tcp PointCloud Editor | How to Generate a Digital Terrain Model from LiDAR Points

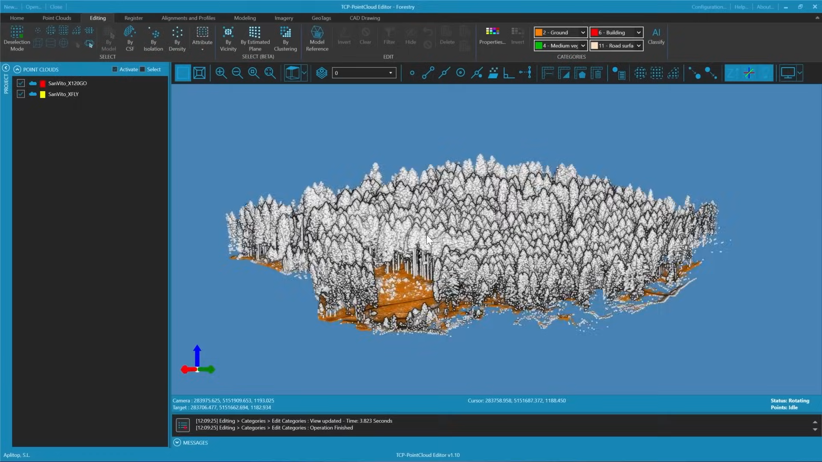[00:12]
We are going to generate a digital model from this point cloud from which we have already classified the terrain. Non-terrain points will be ignored as they are considered non-triangulable. For modeling we have two options an elevation map or a triangulated mesh.
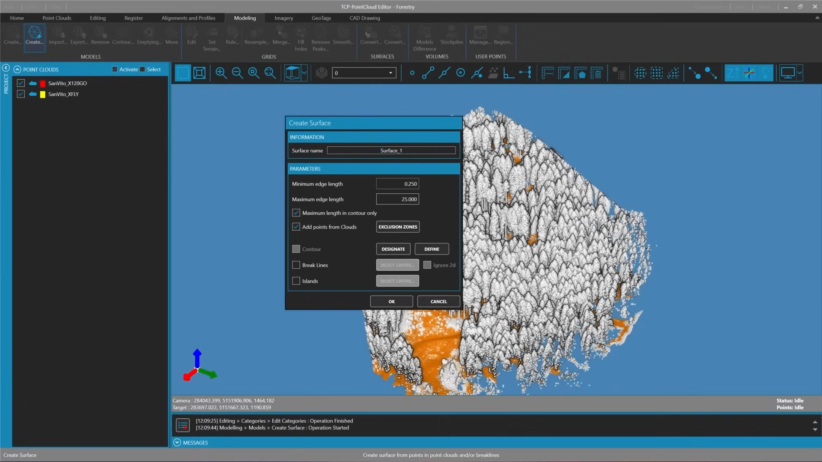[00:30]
In this case we will choose triangulation due to the presence of holes in the terrain caused by low vegetation. We will set a minimum edge of 0.25 meters and a maximum edge of 25 meters for the contour.
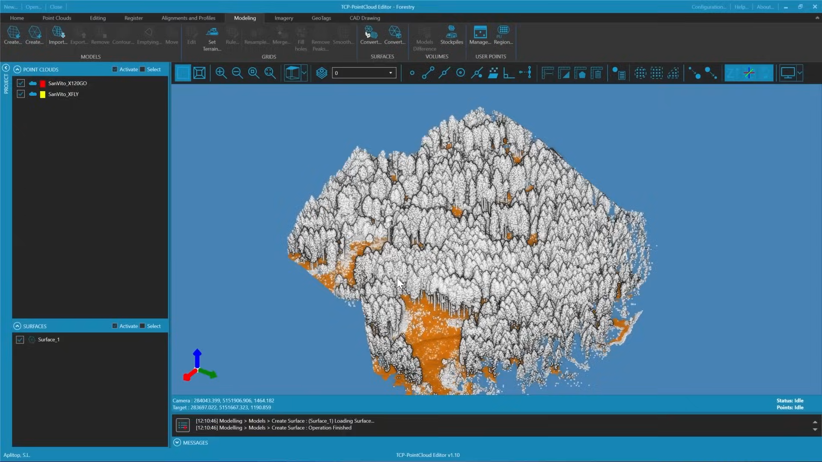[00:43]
Triangulation will allow us to establish a custom contour which we can designate graphically and incorporate brake lines.
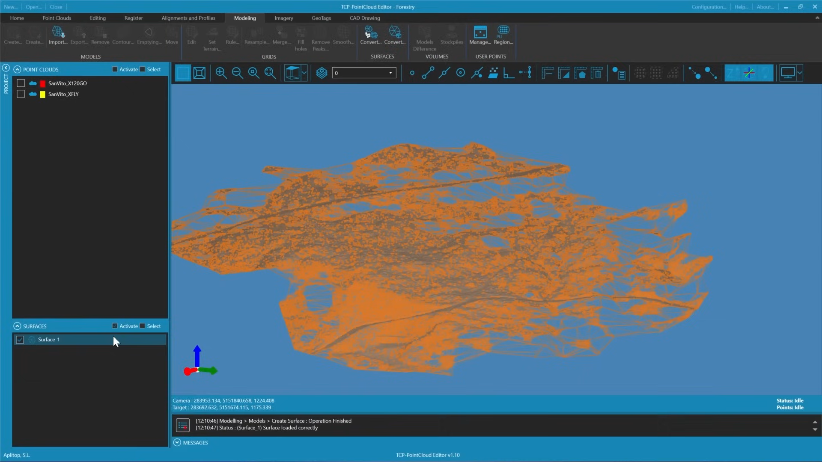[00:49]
This is useful for supplementing information that may be lost during the cleaning process. Once our triangulation is complete we can access the representation properties where we have several options. A flat color model, a slope elevation map, slope direction and a texture option that allows us to apply an author photo to the model.
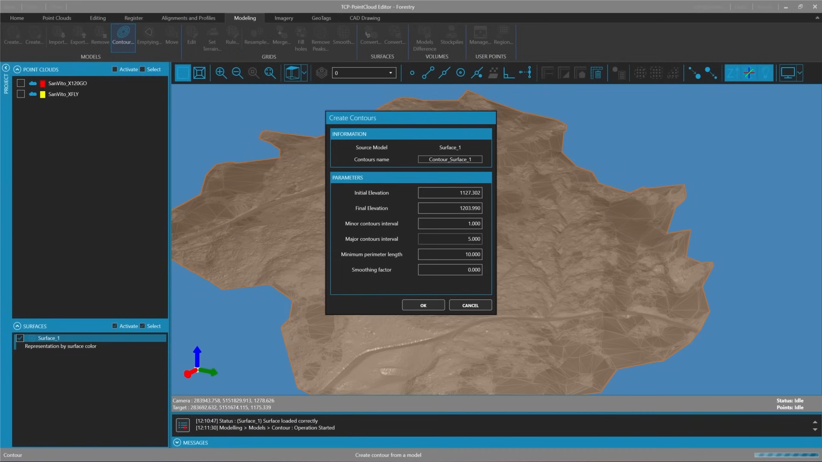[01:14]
Next we can calculate contour lines. For this we will set the normal curves to 1 meter and the directed curves to 5 meters and then perform the calculation. The resulting contours may be jagged due to the inherent margin of error in the point cloud.
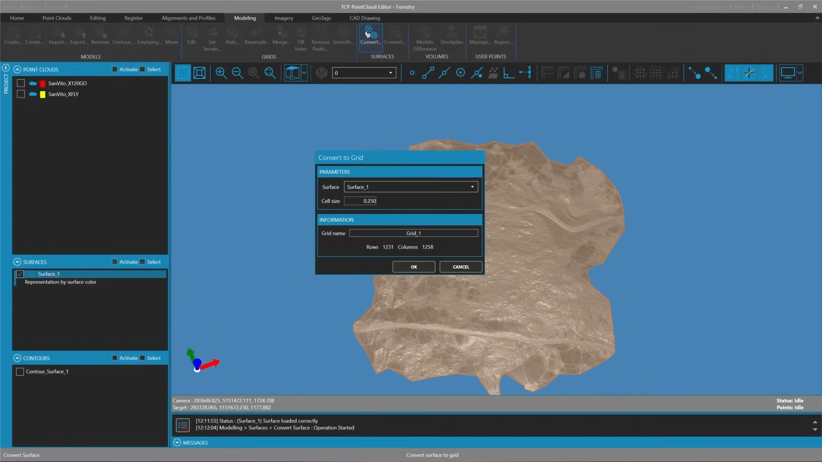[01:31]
To create smoother contours we can convert the triangulation into a mesh using the previously established minimum edge length. We will then smooth this mesh by slightly increasing the cell size and performing a few iterations.
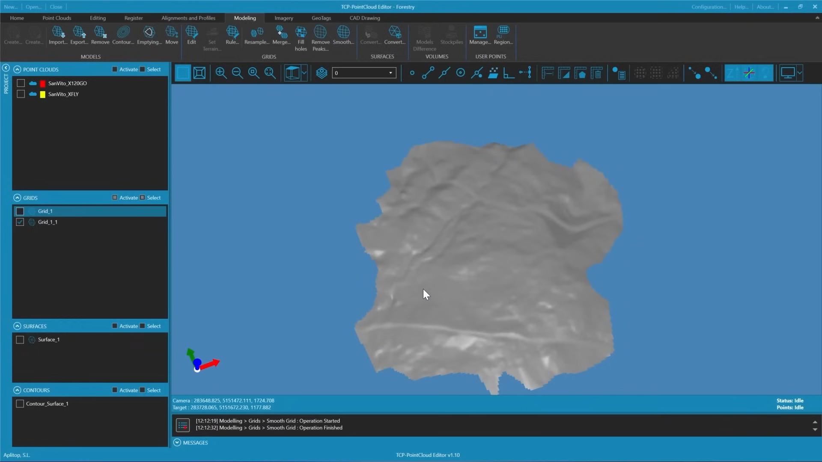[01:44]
Once we have a smooth mesh we can recalculate the contours using the same parameters. The outcome will be significantly smoother.
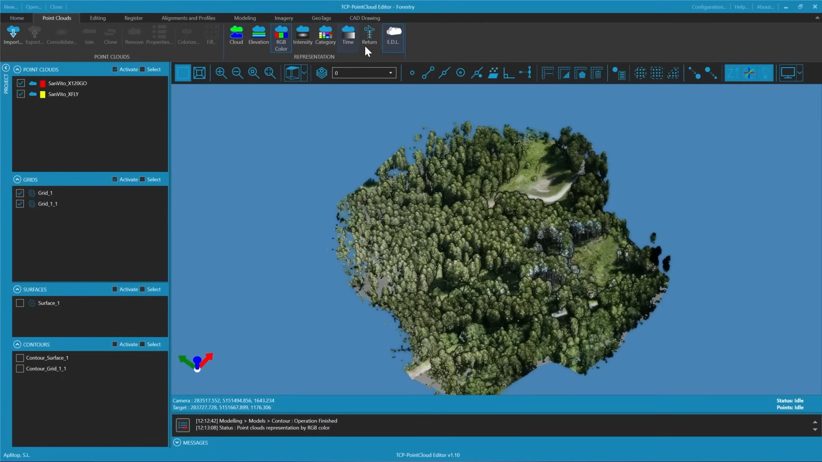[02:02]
To check this we can create a quick profile with a 5 centimeter interval.
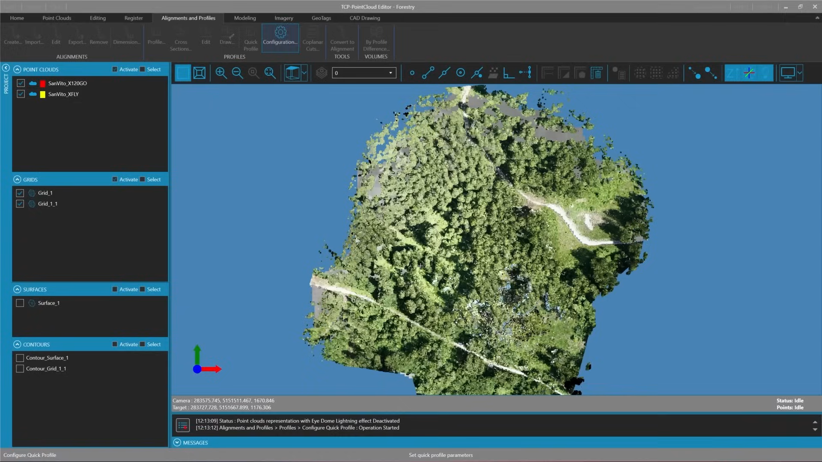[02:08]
By following a specific path and creating a few segments we can compare both models with the point cloud from the profile.
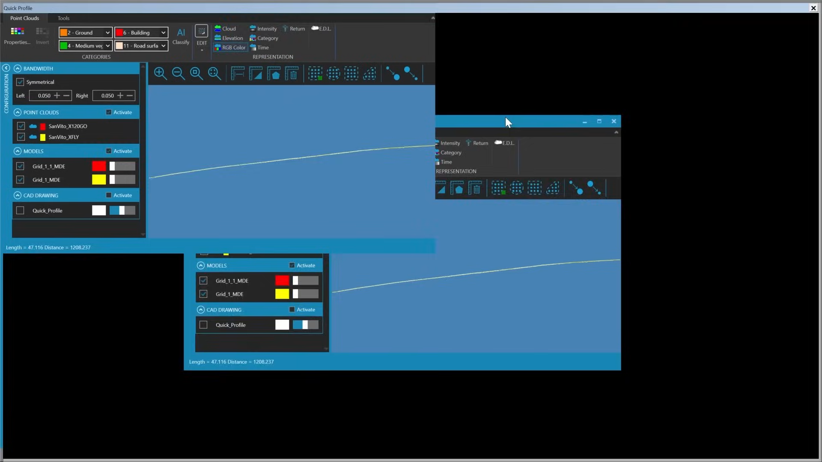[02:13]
This allows us to see how well they align.
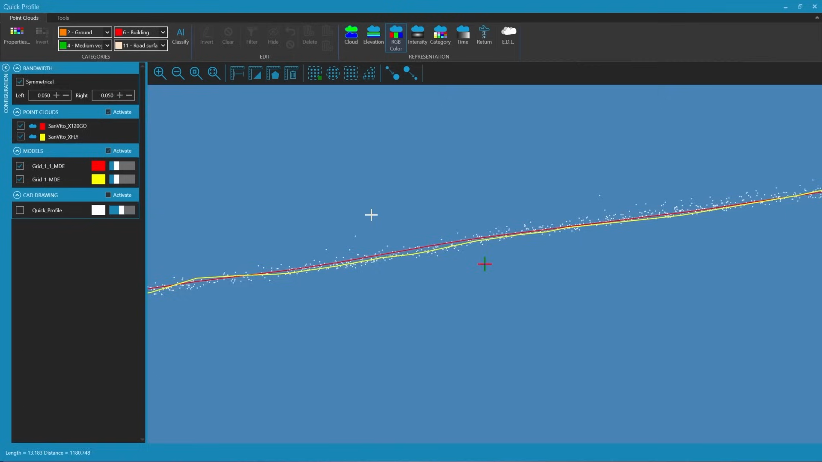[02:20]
In comparison the red represents the smooth model while the yellow represents the original. We can also take measures to assess any discrepancies. For instance one measurement might show a difference of about 1 centimeter while another could indicate a difference of about 7 millimeters.
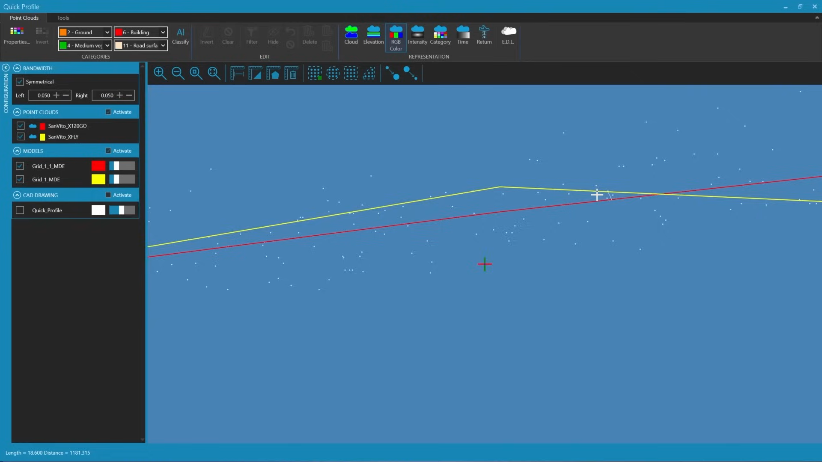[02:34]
Through this analysis we can verify that all results are within acceptable tolerance margins.
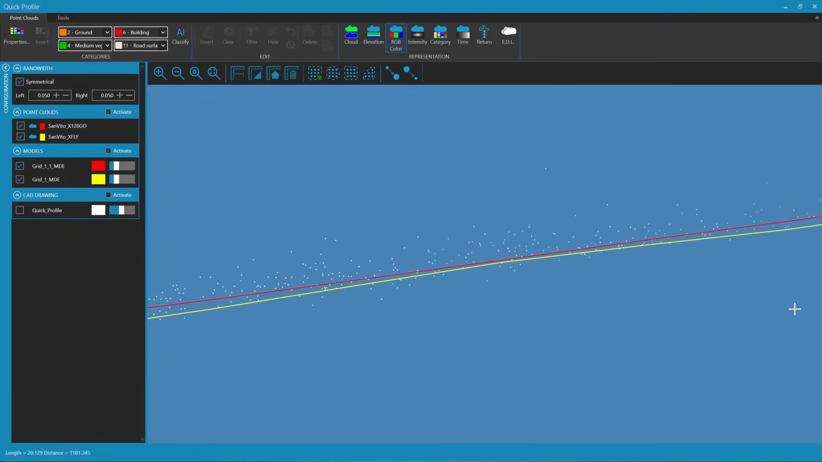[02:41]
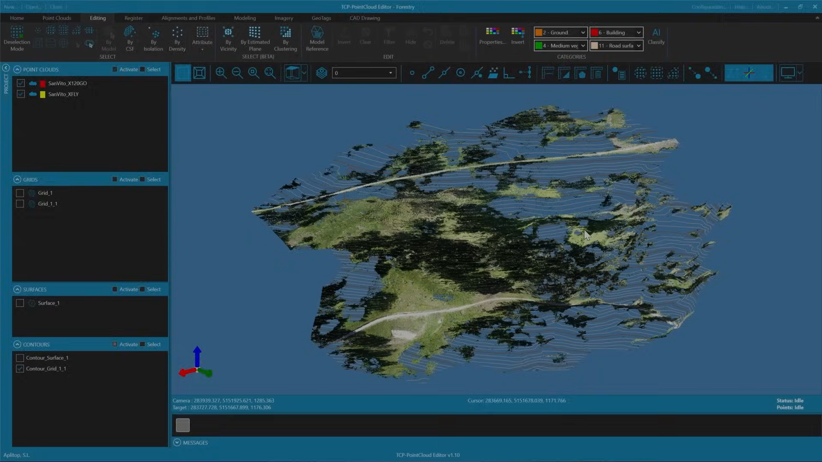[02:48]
Finally we will have our clean terrain model along with the contour lines.